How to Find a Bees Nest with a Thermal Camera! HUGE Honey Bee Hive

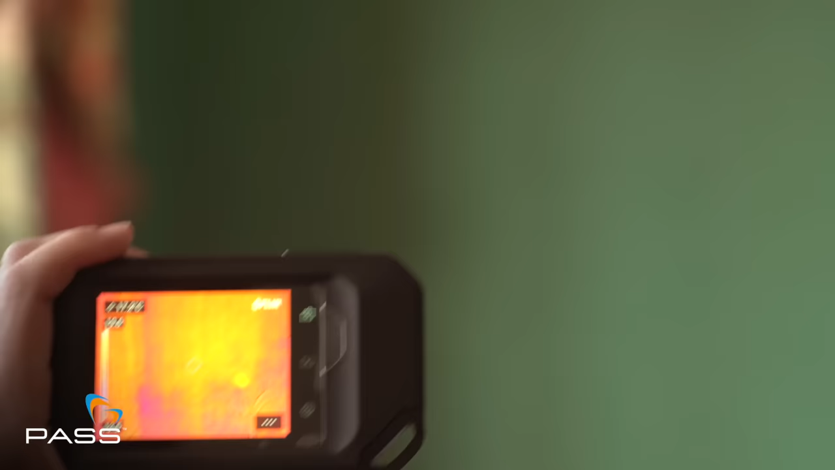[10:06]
belt strap so all in all it's the ideal tool for any ruggedized
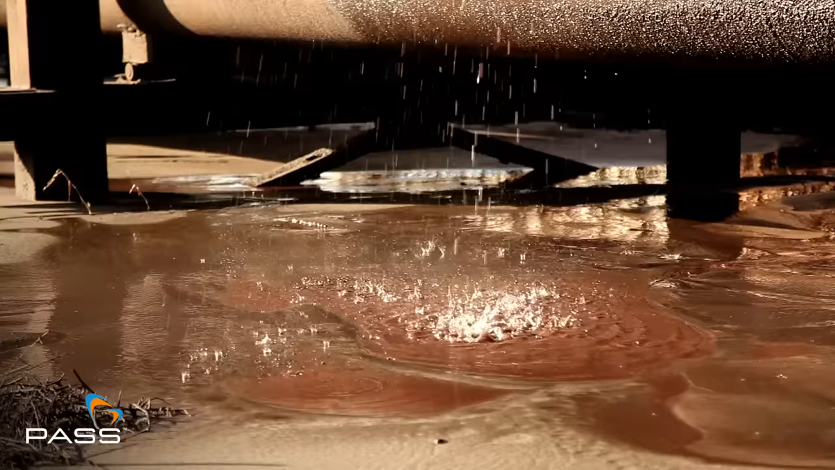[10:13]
environment where the camera is going to be totally protected
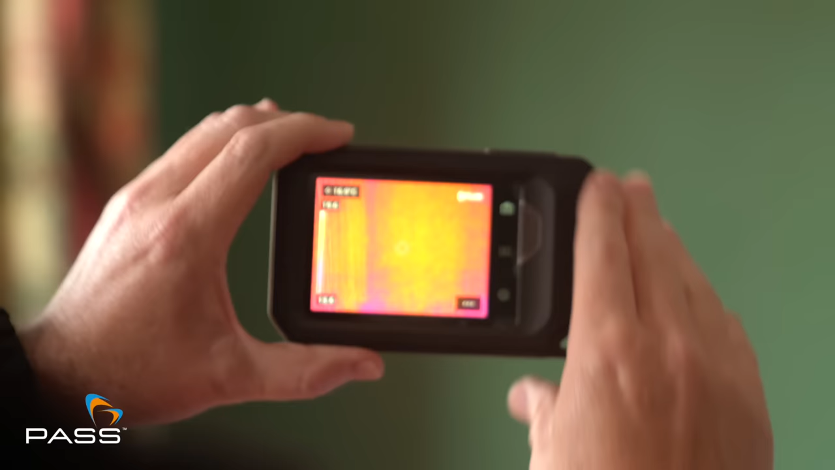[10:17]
Flair have really pushed the boat out on this camera you know there isn't
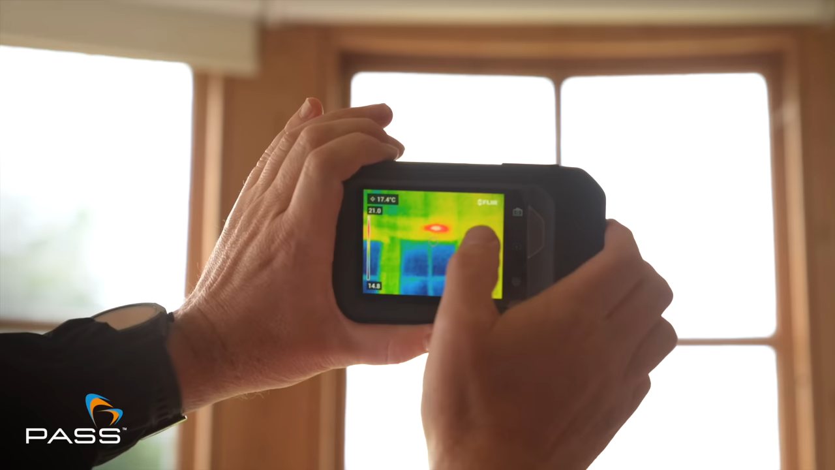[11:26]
On screen: spot 17.4°C
had a honeybee called a bumblebee colony where honeys run through the windows of doors because they're
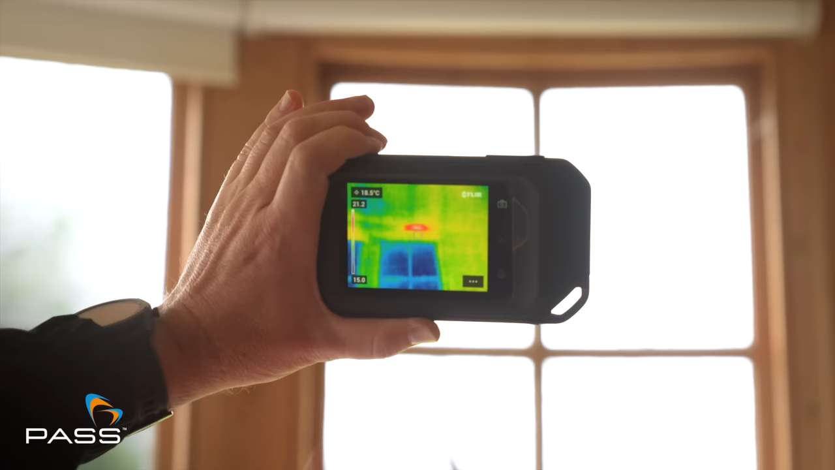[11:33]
On screen: spot 18.5°C
so small which will give you a general idea of how small that colony is so is this the honey then sean yeah yeah you can see